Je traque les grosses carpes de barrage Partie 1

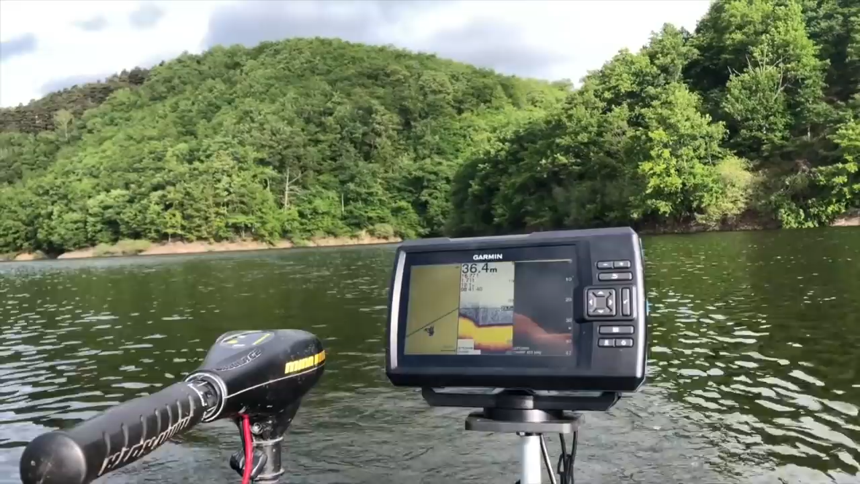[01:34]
Je suis en train de cartographier le lac, la partie que je vais pêcher avec mon éco-sondeur, pour recenser tous les fonds, pour voir les courbes, pour voir un peu... Si je peux trouver les endroits intéressants où passe le poisson.
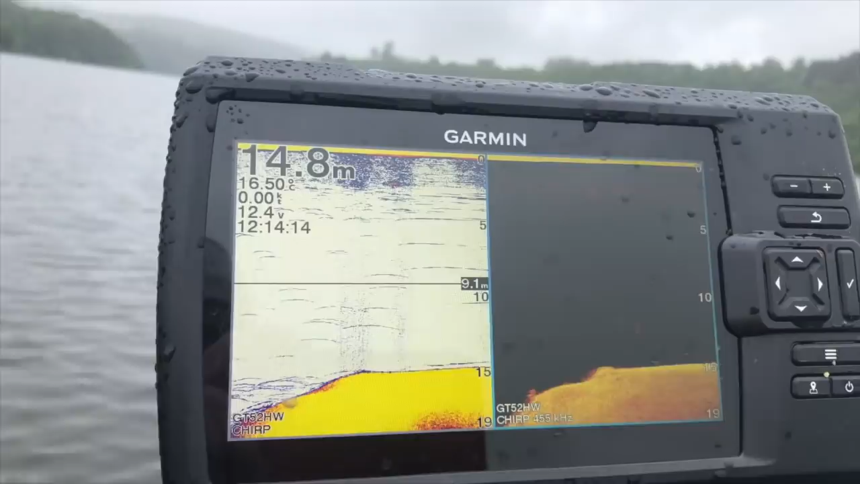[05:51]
On screen: depth 14.8 m, water 16.50°C
J'ai trouvé une zone propice, donc il y a un muret qui doit faire 50-60 cm de haut, qui est sur toute la longueur, sur une trentaine de mètres.